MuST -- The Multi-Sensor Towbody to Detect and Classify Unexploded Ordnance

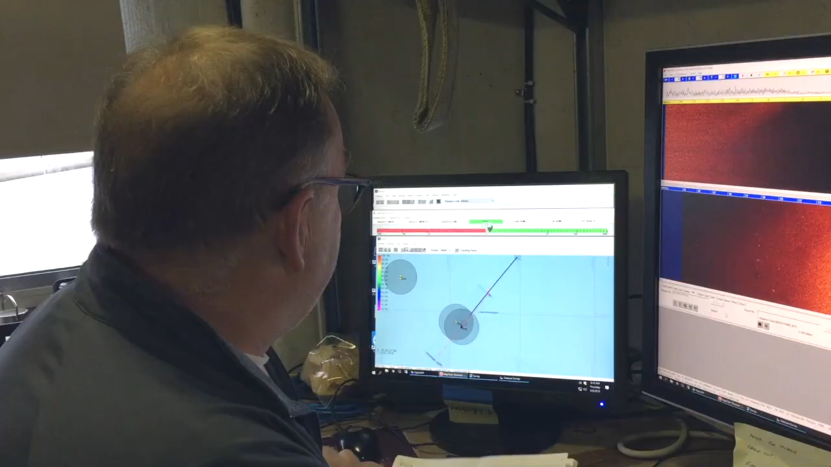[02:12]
Ship's coming onto the target right now.
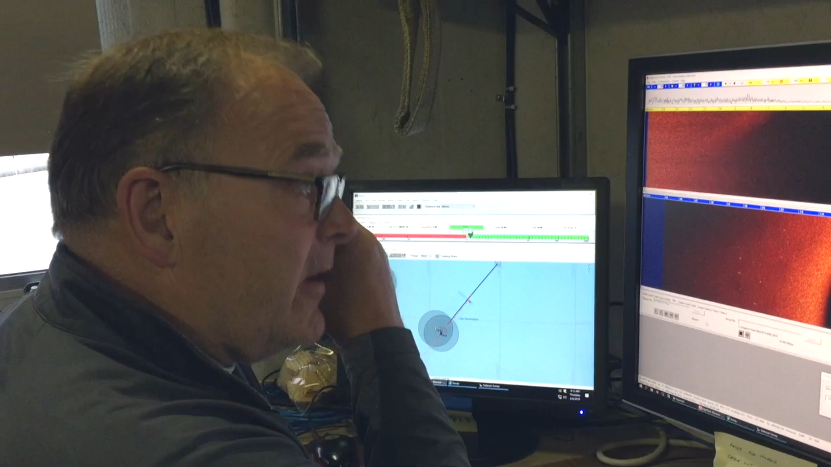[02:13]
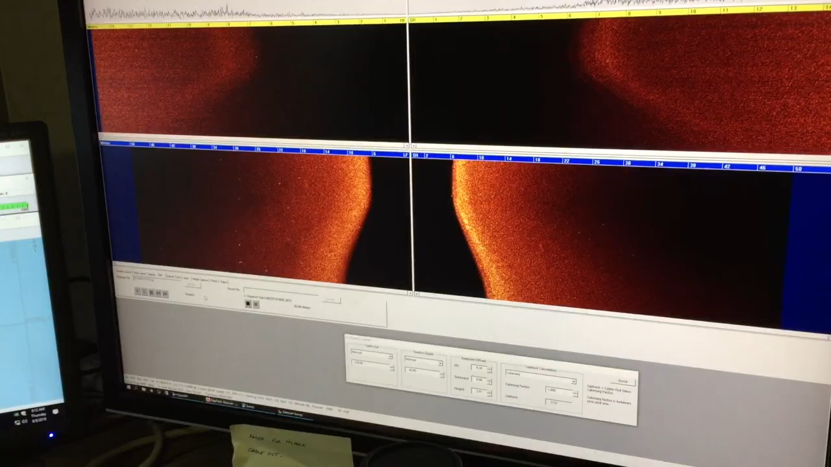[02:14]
Ship's right over the target now. Mark.
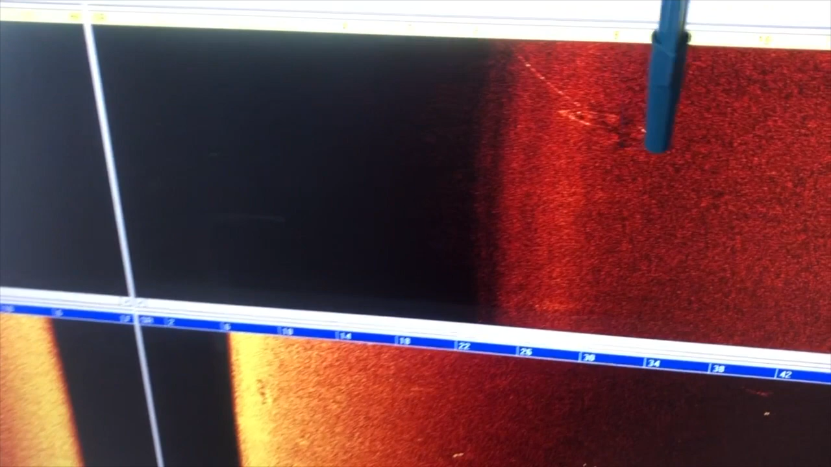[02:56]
three-dimensional sub-bottom profiler that uses a broadband pulse to illuminate and then see these buried targets.